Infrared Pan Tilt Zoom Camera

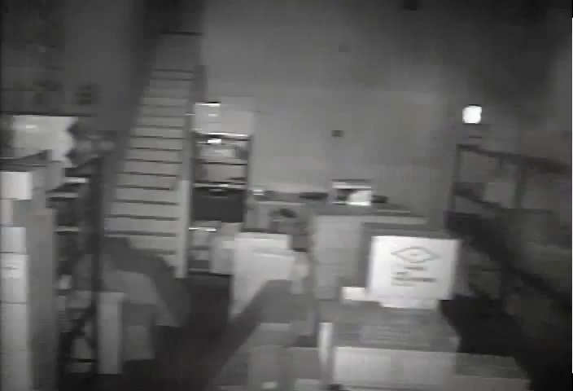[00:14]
As we pan the camera using our PTZ controller, you can see the built-in infrared LEDs illuminate the area that the camera is facing. The product box seen in the distance is 20 feet away from the camera. We will zoom in to demonstrate that this camera is capable of reasonable character recognition even in complete darkness.